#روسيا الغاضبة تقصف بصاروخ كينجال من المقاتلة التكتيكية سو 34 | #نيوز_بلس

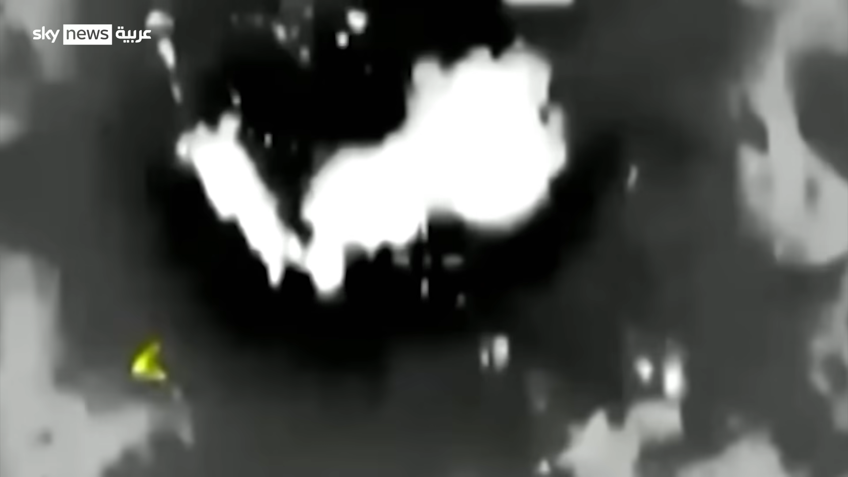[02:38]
الخطوة الأخيرة تكرس استمرار التفوق الجوي الروسي وتموح بأن جعبة الكريمل